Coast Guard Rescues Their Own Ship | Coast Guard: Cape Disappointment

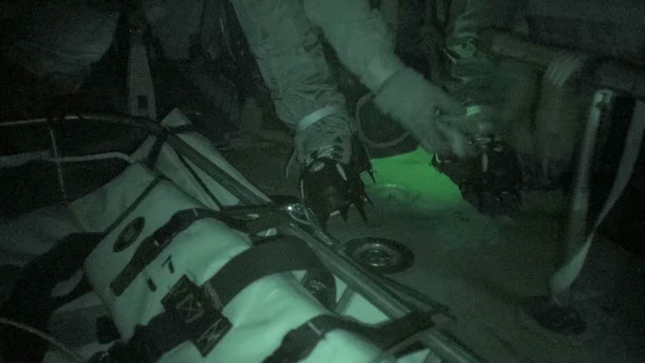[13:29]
I'm gonna start breaking the litter and setting it up. Sounds good. When we arrived on scene, we're in an area that is different for us. It's one that we do not normally operate in.
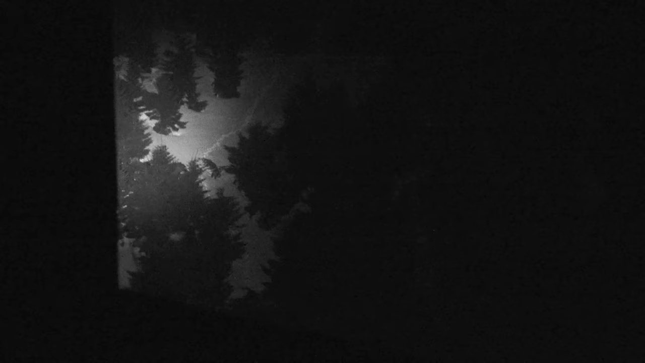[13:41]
And we're also trying to find these folks, and they're kind of set in just under a peak.
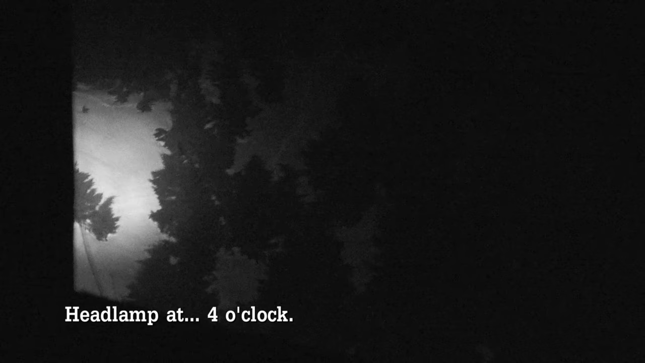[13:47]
Headlamp at 4 o'clock. Inside. Once we had their position, we're kind of looking at the area.
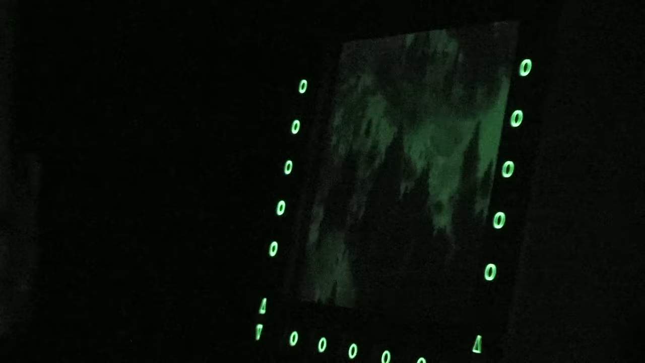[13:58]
We used the FLIR to kind of scan the area to see if there were any dangers from the face, from the tips, trees, things like that.
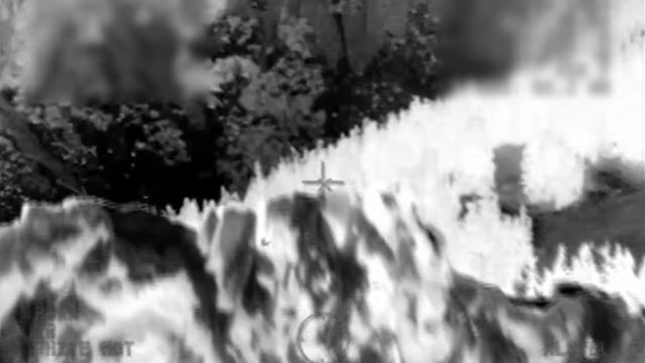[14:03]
Could you ask them if they have the ability to bring the patient down?
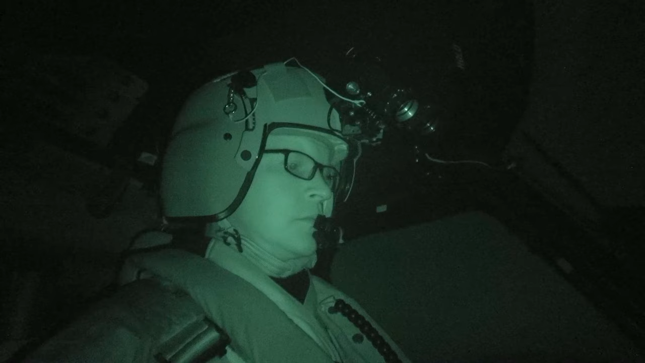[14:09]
Maybe we can find a spot that's a little bit closer to us. Possibility of putting me down and I can meet them.
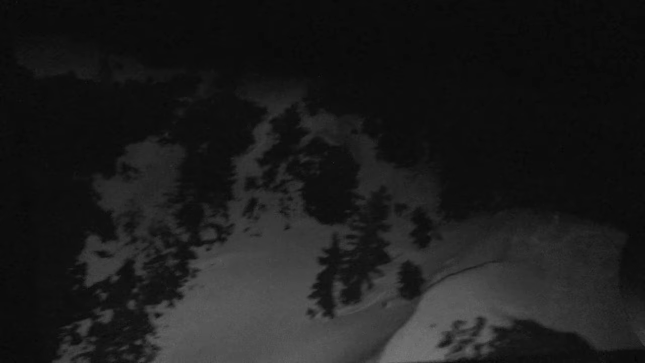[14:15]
As soon as we got up there, we realized that the individual was in the back of the bowl a little bit further than we thought.
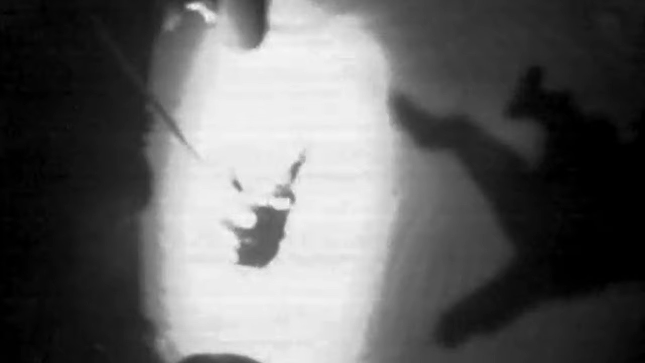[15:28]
There is a individual that fell down a cliff about 1,000 feet.
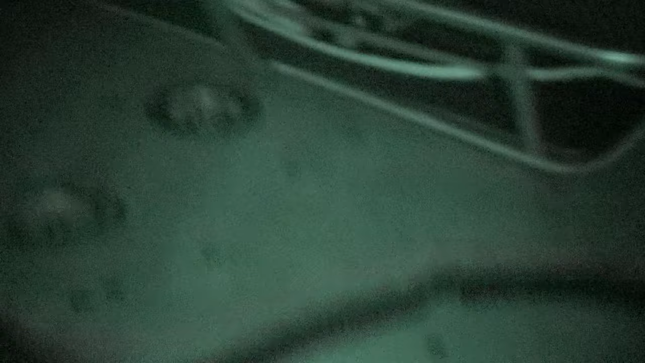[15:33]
He's been down there several hours. We came up the left-hand side of the valley, put Chief Sayers down.
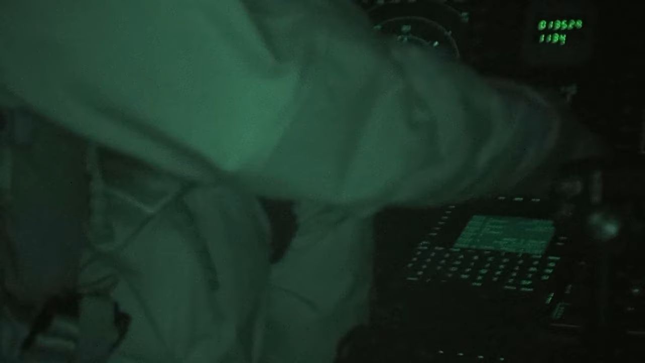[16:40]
So bringing him up, I try to make it as comfortable of a situation as I can for him. And litter's in the cabin? We got the individual in the litter into the plane. We came back over and hoisted Chief Sayers back up. Swimmer is at the cabin door.
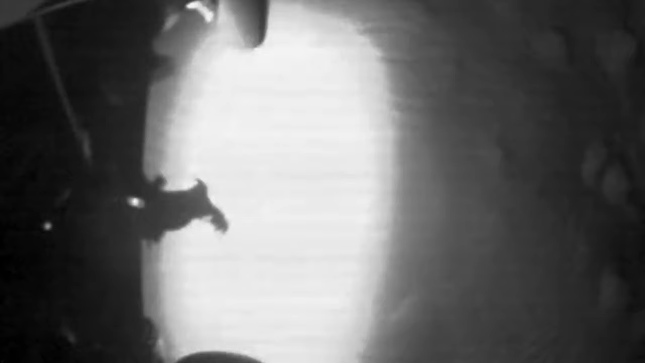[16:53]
Hoist the plane.
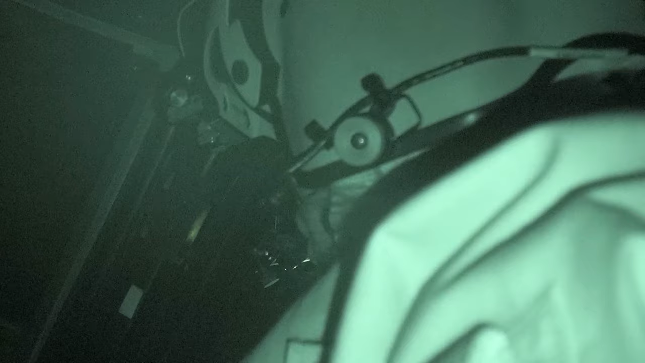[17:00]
Sector of Puget Sound, request of any further information on places to land, over. I was handling all the radios, trying to find a place for us to land because I found out that the area of the landing zone was fogged in.
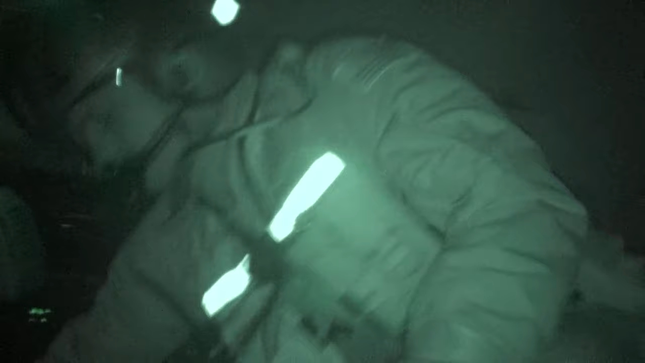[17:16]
Coast Guard Rescue 6035, we're running low on fuel. Request radar vectors for final. We had so much chaos going on that all four crew members were working to tend to the patient,
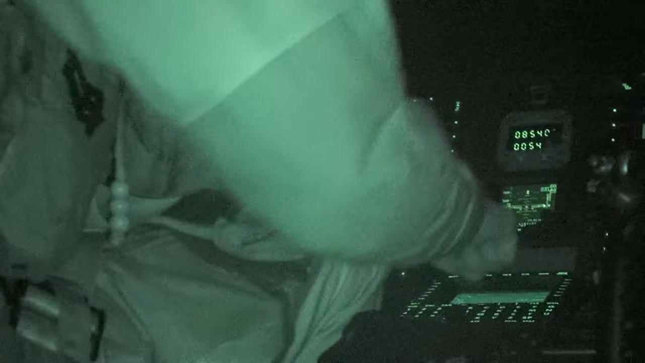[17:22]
organize the cabin.
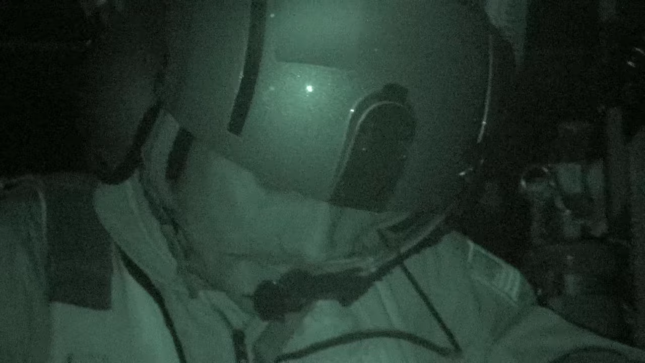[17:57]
He's kind of in and out. You hand me a blanket real quick.
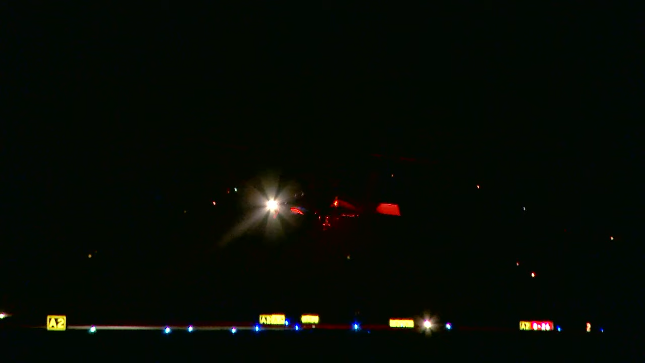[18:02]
It was a huge relief to be able to land safely and deliver the survivor to level one trauma care.
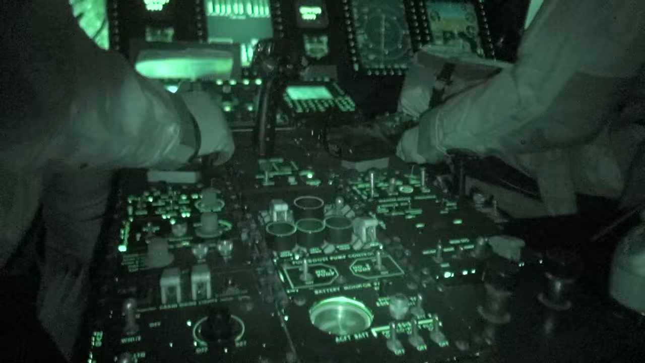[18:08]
Coast Guard helicopter 6013, clearly active, taxiing Alpha 2 to the ramp.